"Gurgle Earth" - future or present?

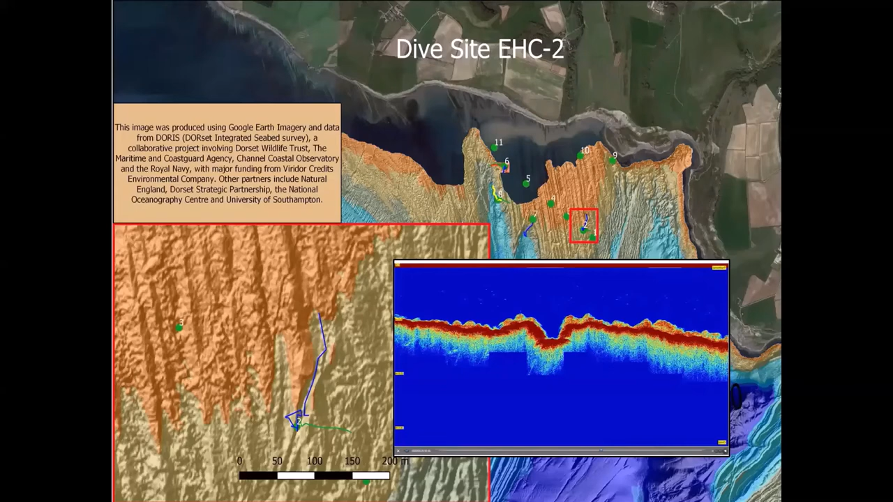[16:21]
and if we go to a 3d image we'll see that because effectively here we've degraded our data data by about 30 percent by only showing the two so if we zoom in a little bit more we turn into a 3d image we retain the dive track overlays those are colored lines i think we get a different perspective we can see a distinctive gully we can see where we went on the dive we know we're looking at an area that's the size of a large field to get it in perspective you remember the land rover it'll just about drop into this gully probably never get out again
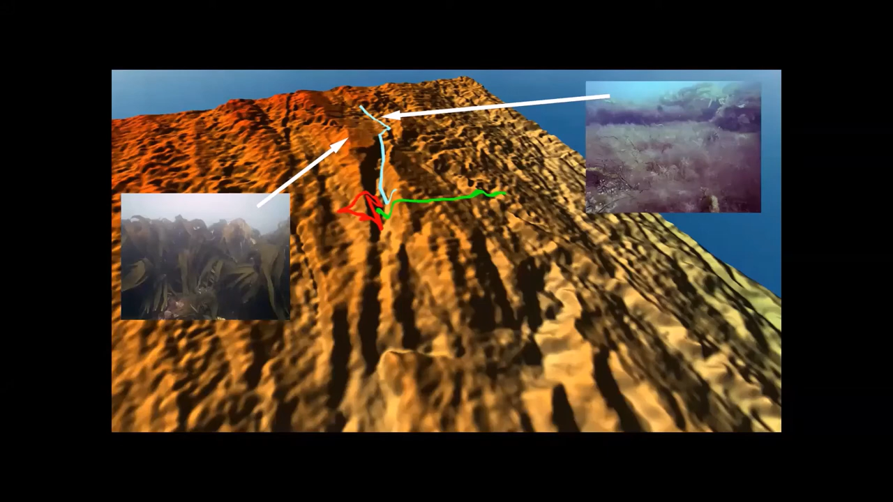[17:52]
when i've shown these sort of charts to people that i've dived with it also seems to give them a much better context or perspective to understand where they've dived and i guess i must have shown one or two too many to lean and that's how i got talked into doing this so let's go back to our ray he's still there in the photo and actually he's probably still close
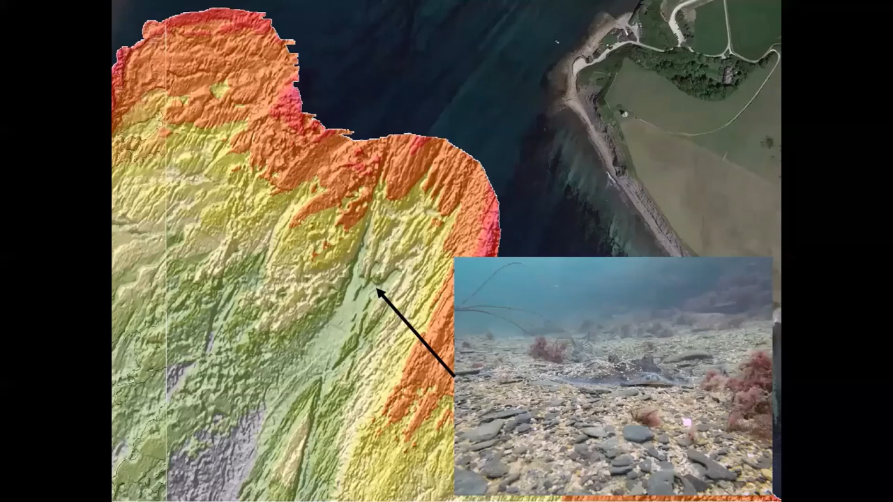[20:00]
so if we use the same doris data now and we take that and we put it into a 3d view we've still got the overlay of the dive tracks i swam around quite a bit so i know quite a bit about it but i'm assuming that lots of people on this call um again we'll remember we'll know what rocky reef with red weed on is like and what shady bottom is like and um and i can
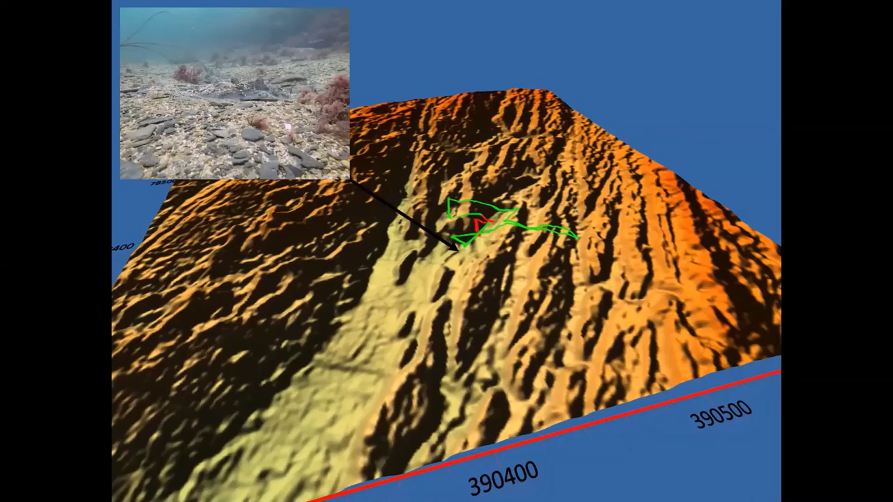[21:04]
it also tells me where to go next time i go diving because there's some things i then see on here and go i wonder if that's exactly the same or whether it's different and of course with the right software you can zoom in zoom out spin this round do what you really want with it to get the best perspective i pick views for this presentation that work for me but there's lots of scope for sort of moving around and trying different variations um and i actually think what we're looking at now as we go around on this is an area that's a perfect resting place um
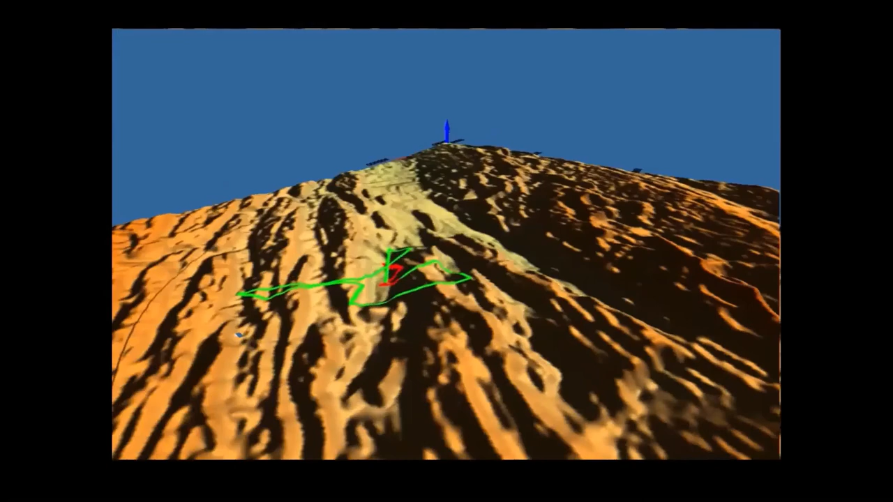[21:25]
for rays during the day and um actually if anybody wants to dive this site
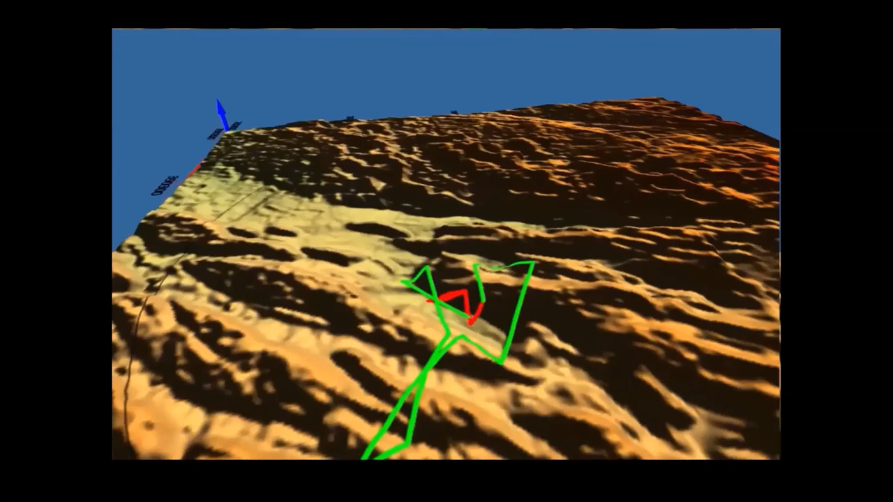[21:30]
we have a pdf which has all the exact details on um so you you need to find your own way there but you can dive it and we love to get photographs of the rays that sort of live
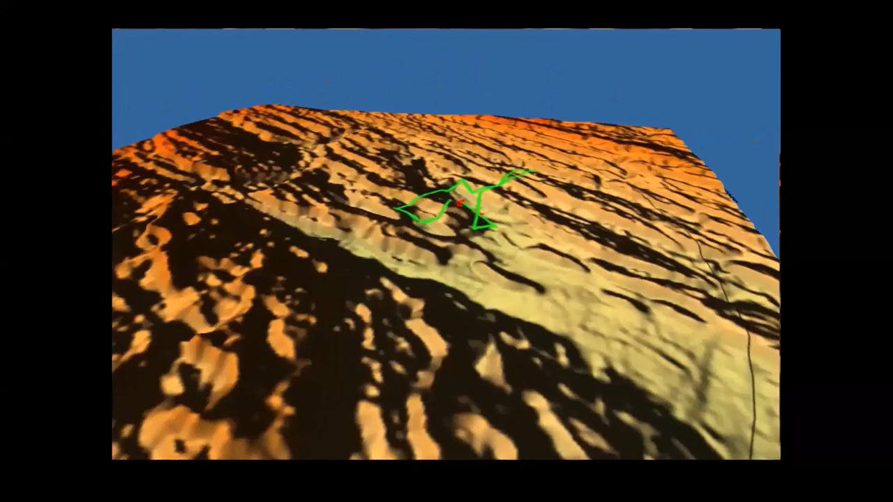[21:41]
on this this site and for me i get a much much better view of the area around that ray and i hope you do just from that brief